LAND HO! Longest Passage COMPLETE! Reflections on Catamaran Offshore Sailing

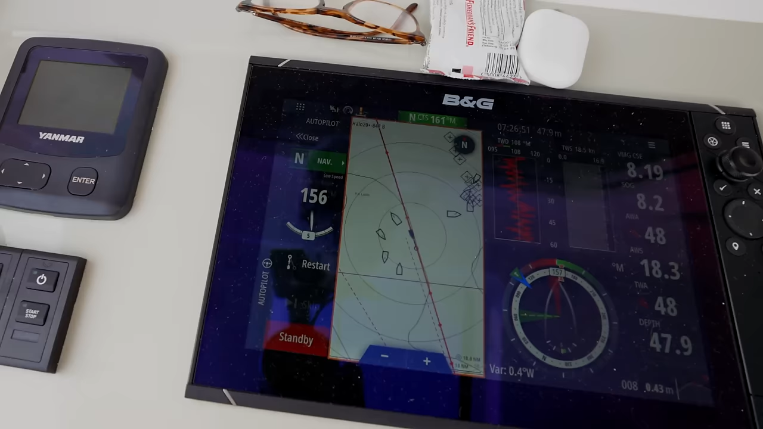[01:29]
we have between 16 and 20 knots at 48 degrees off port, which means that we're going along at between 7 and 8.5 knots.